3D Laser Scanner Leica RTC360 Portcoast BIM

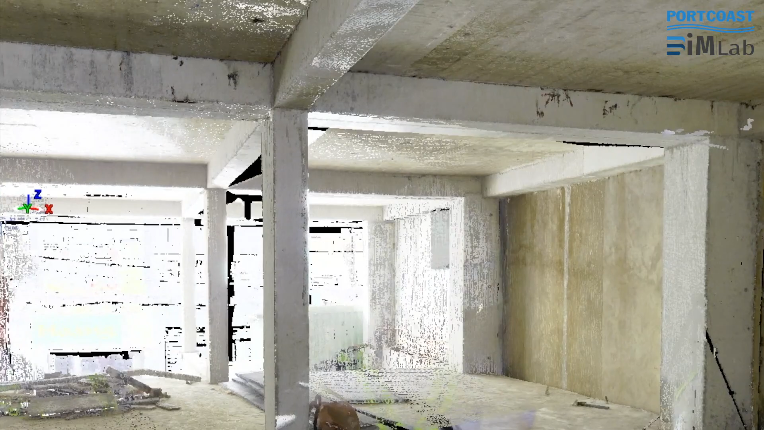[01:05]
Within minutes I have got the whole picture.
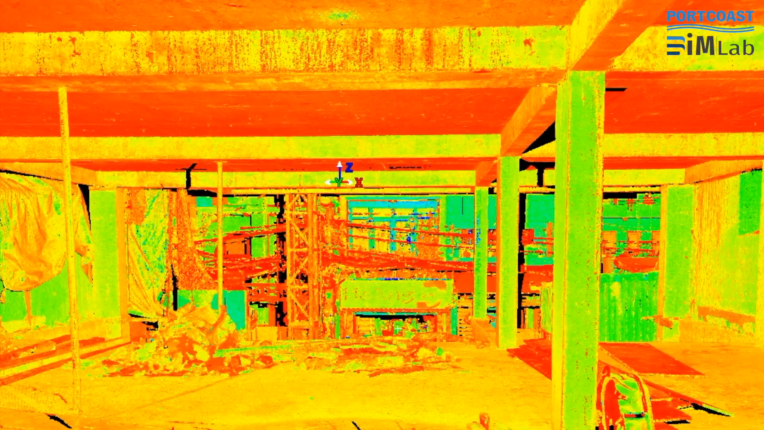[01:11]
That is a full data cloud and imagery straight to my tablet, ready to be checked, marked up and sent on.
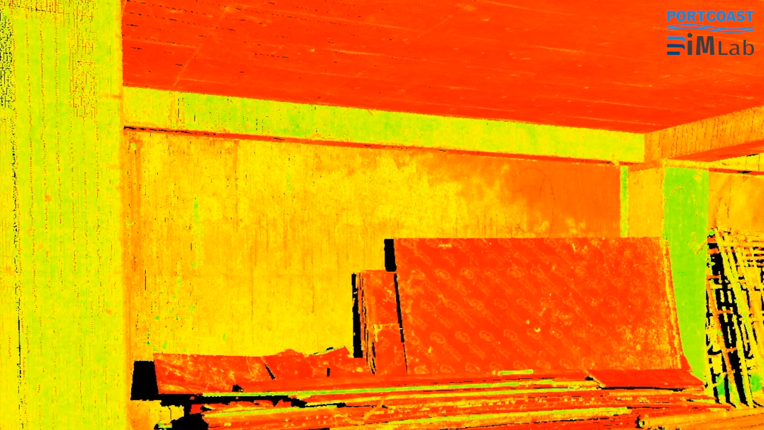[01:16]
This clever scanner knows exactly where it is tracking its position with video cameras from one scan to the next,